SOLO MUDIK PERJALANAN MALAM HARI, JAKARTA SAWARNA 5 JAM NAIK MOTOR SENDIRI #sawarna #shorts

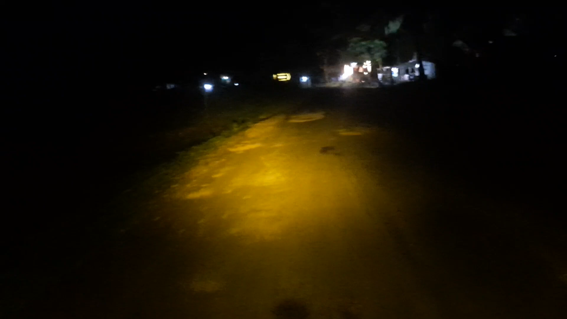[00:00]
Oke, teman-teman, kita solo mudik nih. Ini udah sampai Desa Sawarna sekitar jam 10-an.
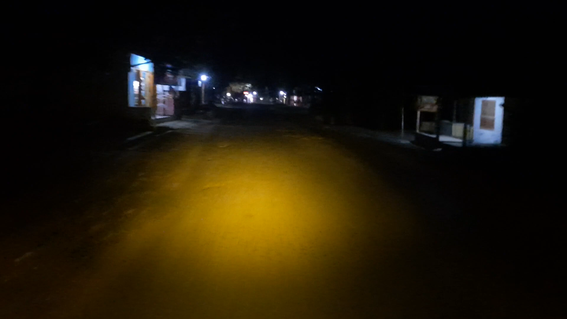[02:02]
Di depan kita belok kanan ya, masuk ke pantai Tanjung Layar di akhir.
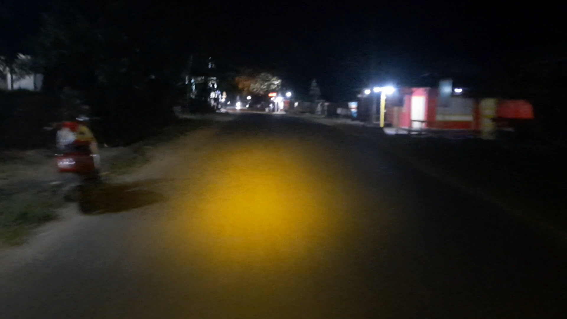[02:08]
Nah, itu yang ada motor tuh ke kanan.
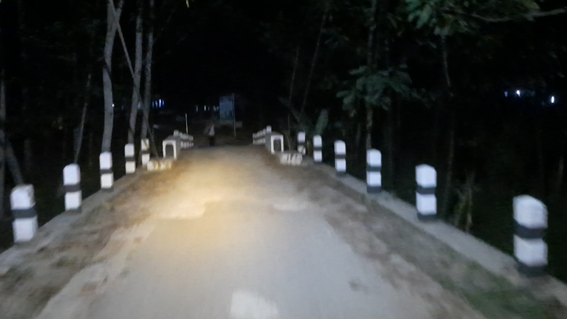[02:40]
Lewat kanan, lewat jalur pasir putih.